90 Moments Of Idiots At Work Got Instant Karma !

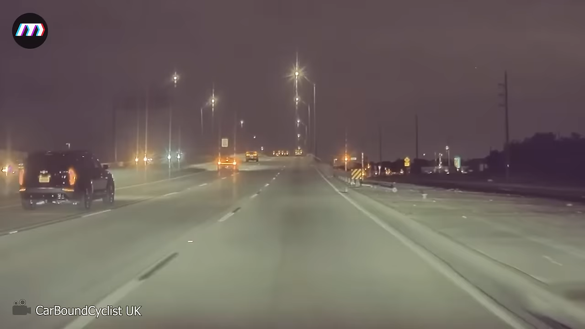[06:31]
In a reckless move, the daring driver made the fatal mistake of overtaking me on a narrow lane.
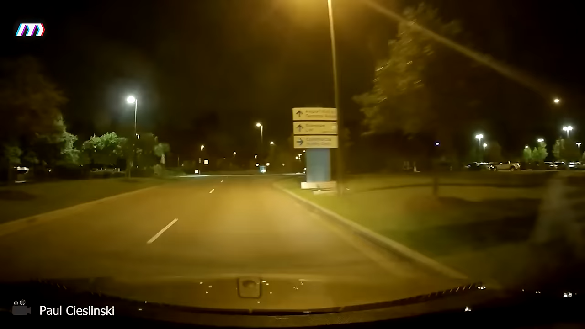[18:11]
He's got a lot of questions, like this, that, and the other, because he blew through the stop sign. Yep. If you don't want to suffer immediate karma, drive carefully.